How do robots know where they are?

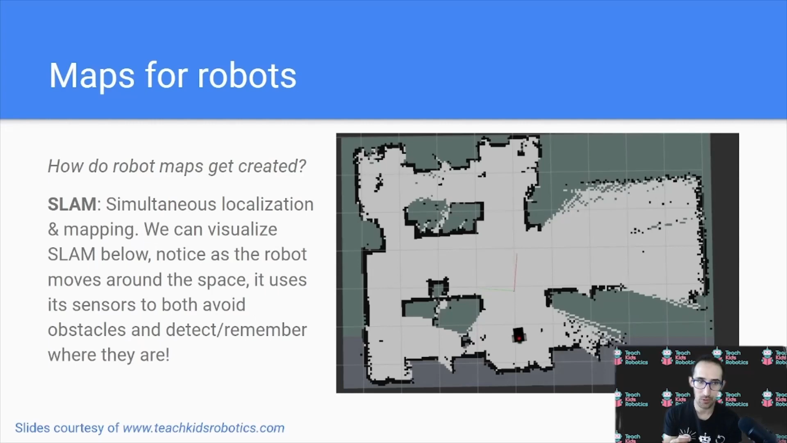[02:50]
So a common technique to create a robot map is known as SLAM, or simultaneous localization and mapping. We can visualize SLAM on the right. Notice as the robot moves around the space, it uses its sensors to both avoid obstacles and remember key features that it's seen, such as walls and hallways.
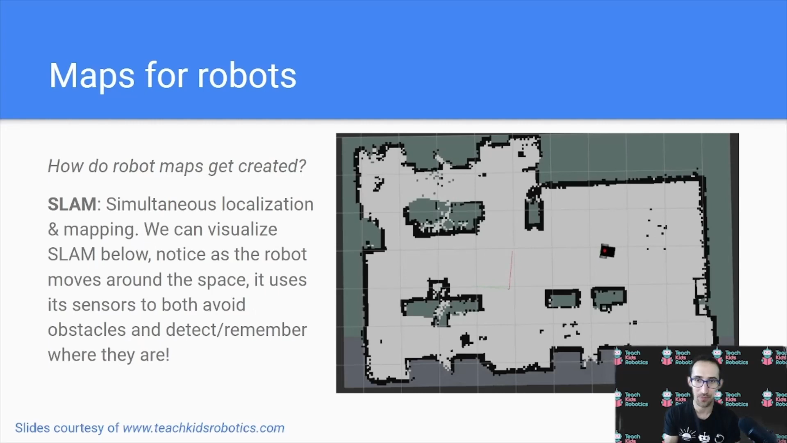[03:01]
Using these features, it's able to determine where it is in its map that it's created. Now the term we use to refer to how a robot knows where it is, or where a robot is in its map that it's created, is localization. Now localization is going to give us basically the information about where a robot is, what its pose is inside of the map.